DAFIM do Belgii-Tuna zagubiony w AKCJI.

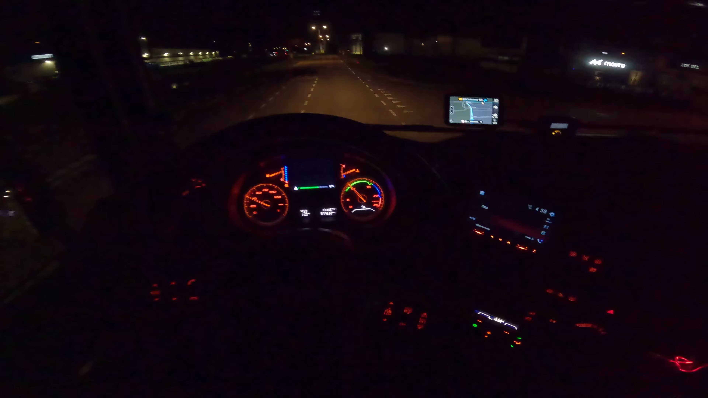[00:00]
Dzień dobry, panie i panowie! Mamy środę w pracy, rodacy, godzina za minutę piąta! Dzisiaj Dafim latamy. Tak jak mówiłem, ten tydzień zaczynam w Zalbomel. I farta mam takiego, że trafiłem na ostatniego diesla, jaki stał na placu. Od razu zawinąłem kluczyki. Widziałem, że babka holenderka za mną lezie.
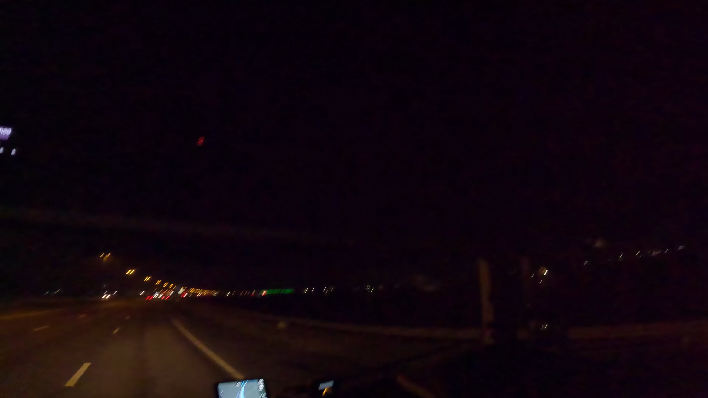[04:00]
Słyszycie, co tu się dzieje? To tak wieje, od wczoraj tu jest jakiś huragan, czy co tu się wabi. Ponoć Hank się nazywa. No, tak mówili w radiu. O, pierdziel. Słychać, nie? Jak czaska. Masakra. Osobowo, jak jechałem do roboty, powiem wam, nie szło jechać. Czy nie szło jechać? No, czuć było, że lewo, prawo i hamuje pod wiatr. Dosyć mocno.
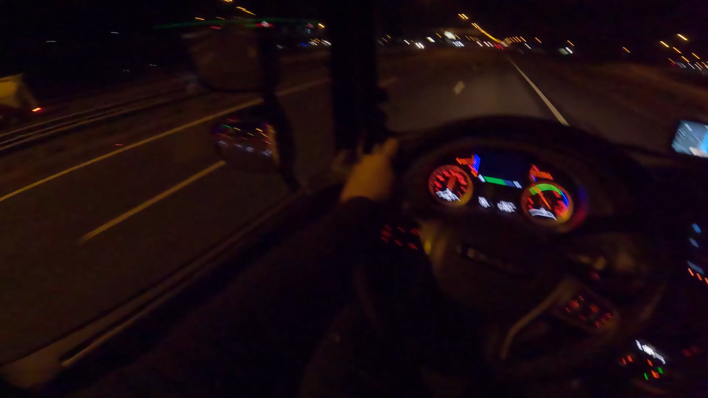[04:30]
Tutaj się właśnie tego obawiam teraz naszym starciokiem. Bo ani to nie jesteśmy dobrze załadowani, a wiatry miały dochodzić 120 na godzinę. Na chwilę obecną pocieszam się tym, że jak jechałem do roboty, to nie widziałem żadnej ciężarówki w rowie i mam nadzieję, że do tego nie dojdzie i że nie będę to ja. Taka sytuacja. Naprawdę zawiewa
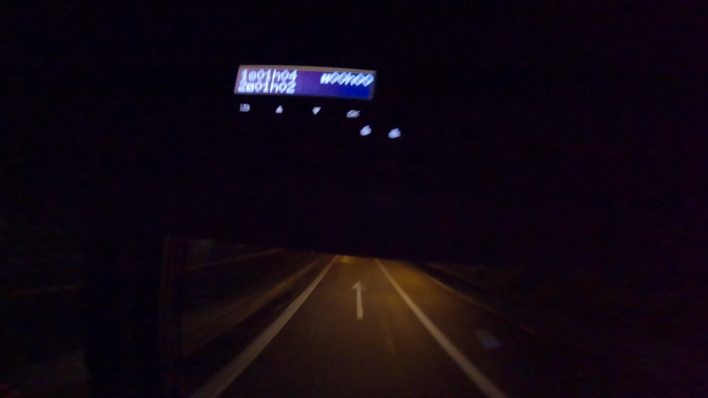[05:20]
Trzeba zmienić w tachografię na Belgię. Jak tam za nami nie ma nic, to się ustawimy tutaj na poboczu. Opa, opa, trochę w dół z górki, tak żeby było widać, czy coś tam jedzie, jak będziemy się włączać do ruchu z powrotem. Dobra, tak może być. Strzegły fyk. I lecimy, panie i panowie. Pach.
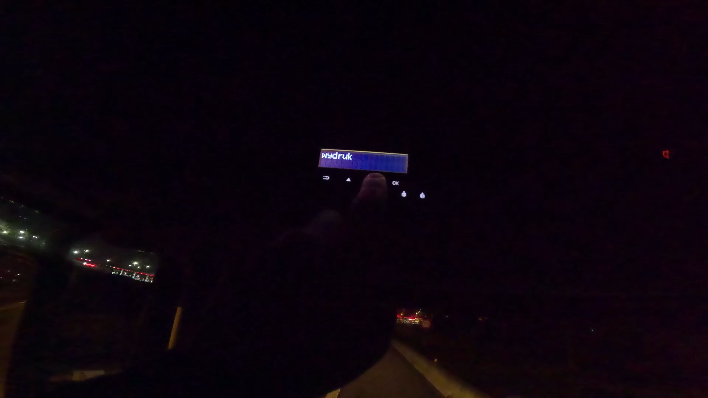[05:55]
Wydruk nie. Wpisz kierowca 1. Tak. Kraj rozpoczęcia Belgia. Tak. Wpis zachowany. Elegancko.
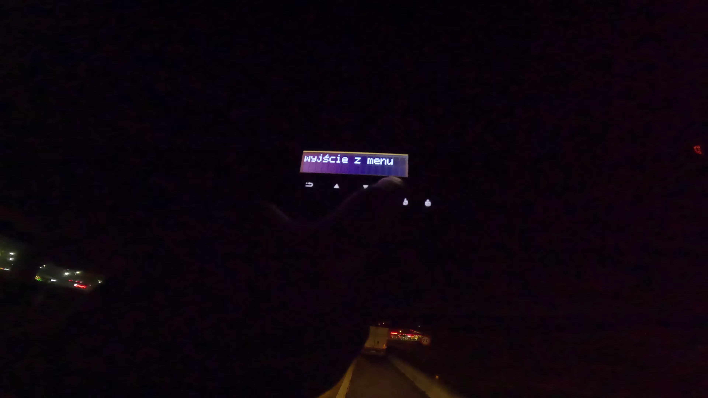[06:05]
Wychodzimy z menu. No i gitara. Coś tam leci. Na razie czekamy.
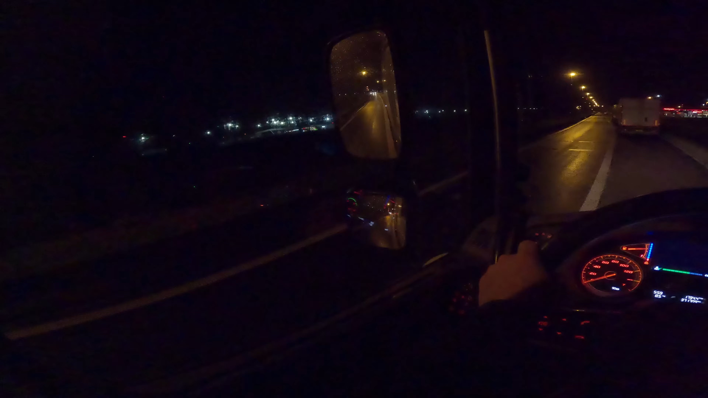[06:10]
Jedno autko. Drugie autko. I po tym możemy już sobie lecieć po tym busiku. Elegancko. Total zawsze się tutaj zatrzymuje. Część kolegów się zatrzymuje przed granicą. Kilometr przed jest też pompa Shell.
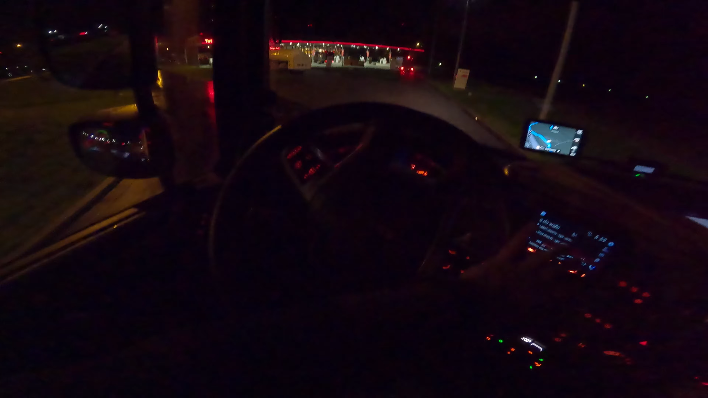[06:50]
Pyk, pyk, pyk, pyk, pyk. Tutaj często, gęsto Belgusy łapią, wyłapują, kontrolę sadzą. Także zobaczymy, czy coś. Lekko w lewo. Nie, nie ma nic.
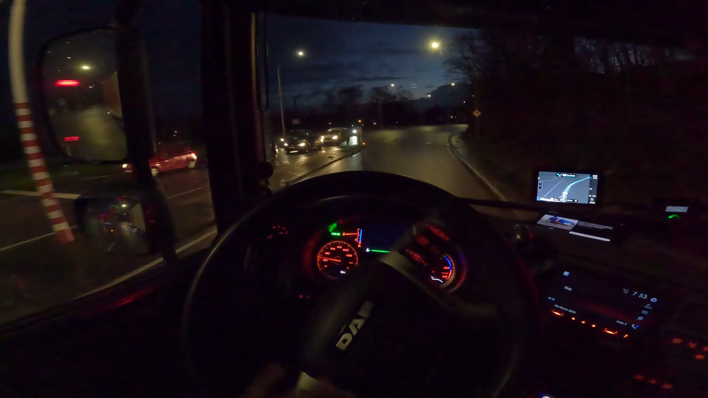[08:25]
zaczyna przejaśniać. Godzinka 7:53, wylatane równiutkie 3 godzinki.